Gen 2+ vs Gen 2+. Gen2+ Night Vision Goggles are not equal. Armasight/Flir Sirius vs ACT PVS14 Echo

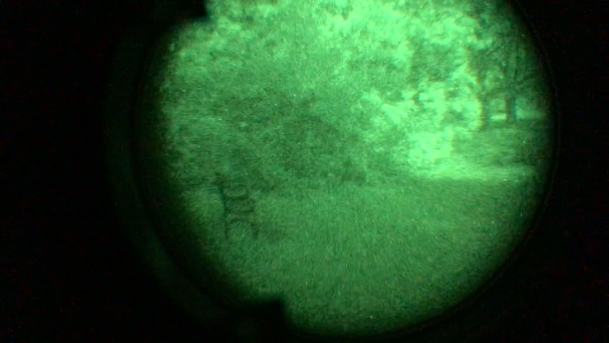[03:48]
So this device is probably the cheapest Gen 2, well certainly the cheapest Gen 2 I could find.
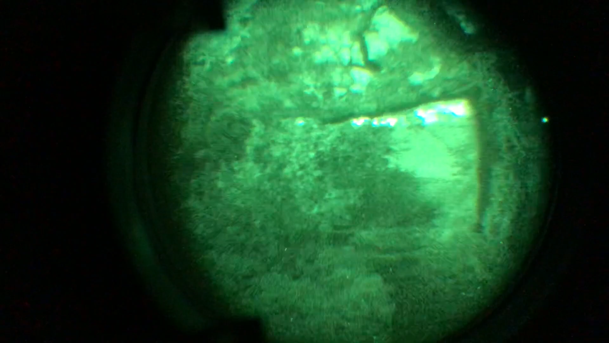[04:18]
As you can see, this is pretty good for Gen 2 device. Even in the darker areas, between those trees, we can see through that quite nicely.
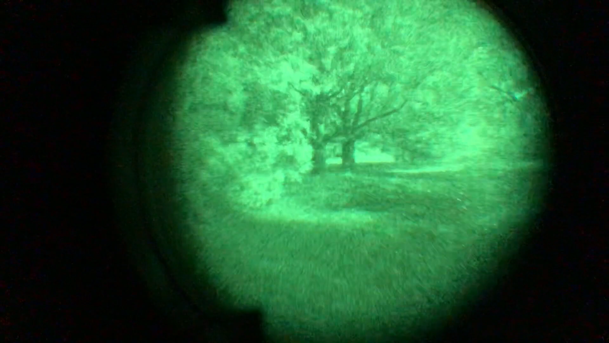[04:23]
And again, back this way, darker through here as well.
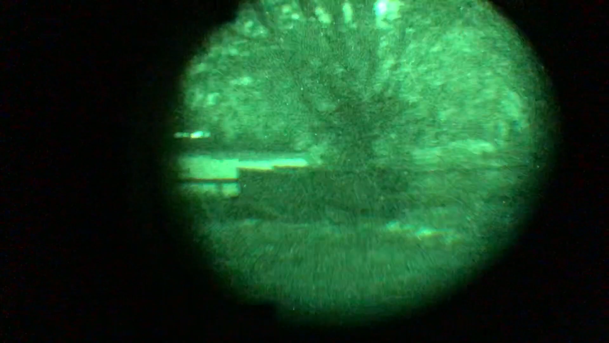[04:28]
Now I will say, when it gets properly dark,
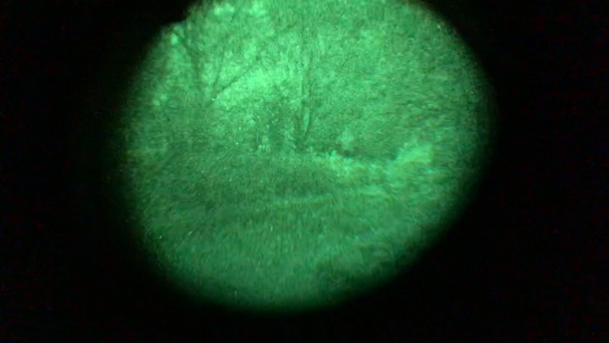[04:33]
if we had no moon tonight, it would start to struggle more. But then, that is true of all night vision.
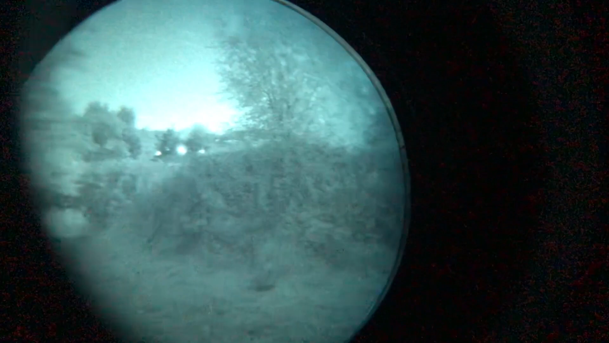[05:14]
As you can see, everything is generally a lot crisper. There's also far less noise on the tube. The FOM is higher on this, which means it's going to work better in darker light. Clearly tonight that's not too much of an issue. But in darker places, this does perform better, although I have to say marginally better, than the Cirrus, which is a very standard Gen 2 tube.
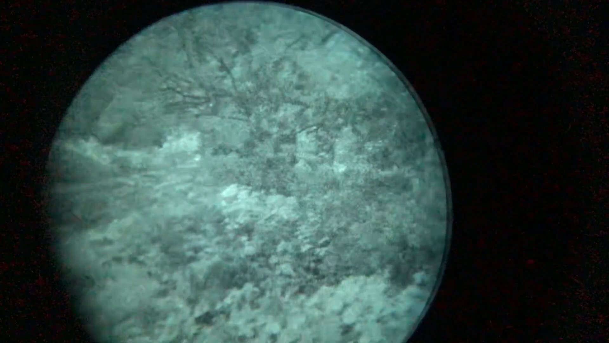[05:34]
But as you can see, everything is crystal clear through this device. Now, I was keen to put this together, because if you're like me,
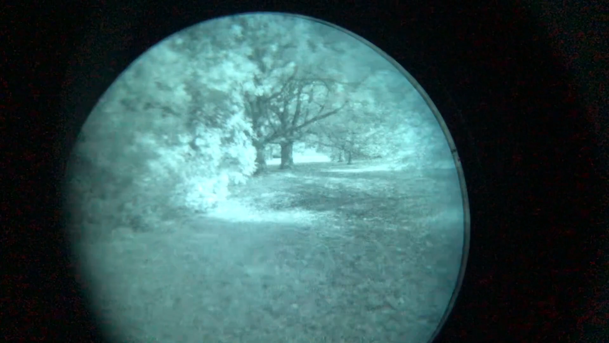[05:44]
you may have a Gen 2 device and you're wondering where you spend your money, especially if you're in Europe and the UK.
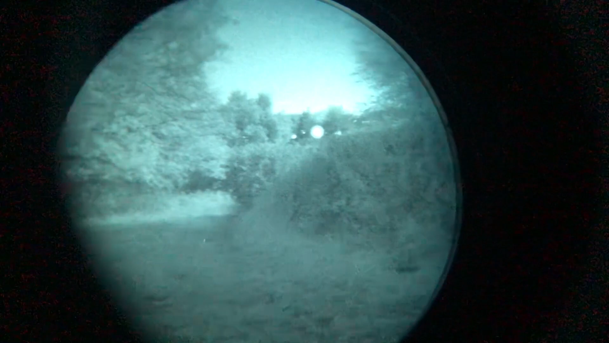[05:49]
Gen 3 is hard to get hold of and it's very expensive. What you do see is often second hand. Of course, you're not always sure where those tubes have come from. And how much use they've had.
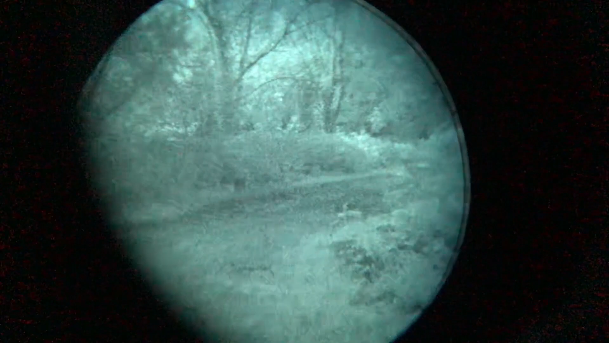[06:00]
So, is it worth the upgrade? Well, yes, if you want to spend the money. But at the same time, the Cirrus Gen 2 is awesome.
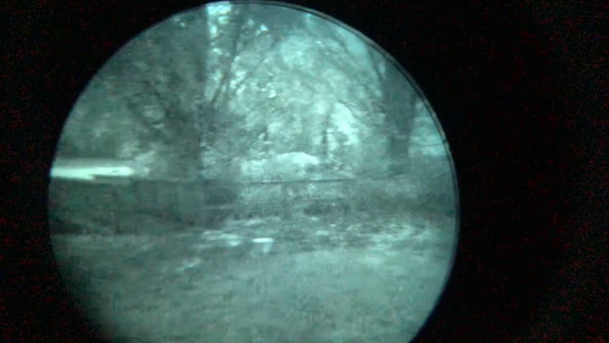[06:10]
And it certainly lets you a lot of fun, for airsoft at least. Now in the darkest environments, this is going to work better, without a shadow of a doubt.
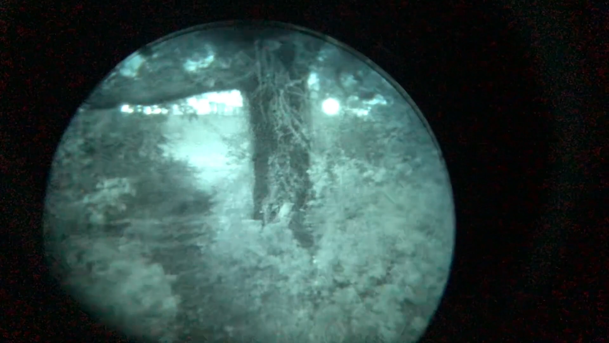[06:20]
But, it is not a magic bullet. It's not going to solve all of the challenges that you may have. And, like all night vision, you'll still need IR in the darkest of conditions.
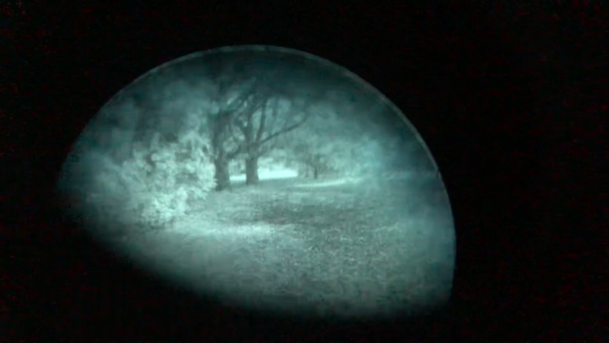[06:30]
Great. So, as you can see, both of them are pretty good. It was on a full moon night, which means these are going to work the best that they can.